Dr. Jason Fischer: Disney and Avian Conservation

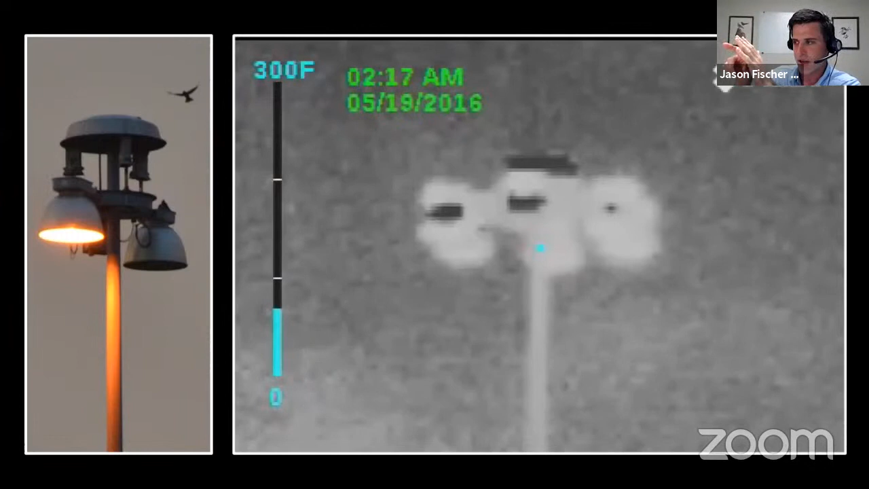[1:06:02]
That's the image you see on the right, or an infrared video camera. And I pointed it at those huge freeway overpass lights, and it turns out that purple martins are actually periodically flying under those lights, and then flying back up and perching. And this picture on the left that you see, there's a purple martin next to the light, as well as one perched on top of the light.
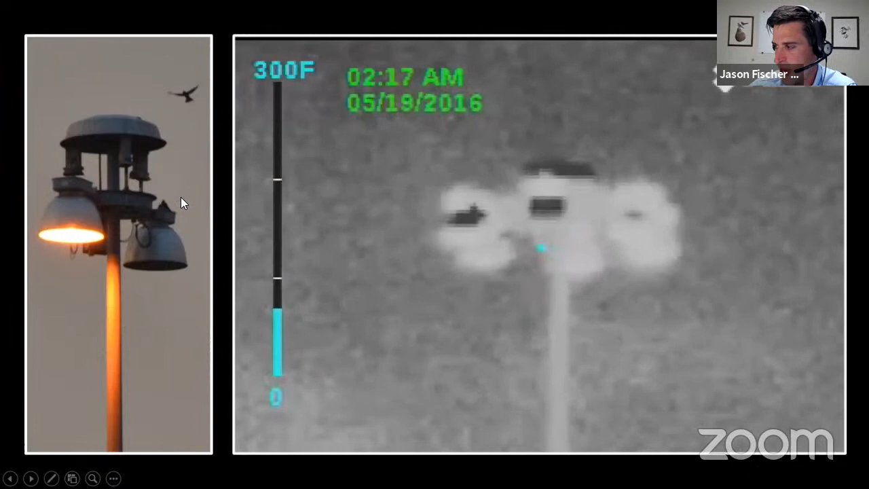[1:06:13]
And as soon as sunrise hits, these birds immediately fly back and go back to provisioning their young. Now, we've used purple martin Fitbits, they're called, if you want to get technical, accelerometers, to look at activity patterns. And also based on some fine-scale GPS work, most purple martins don't get active until right around sunrise, maybe like 10, 20 minutes before sunrise, when it's starting to get light out.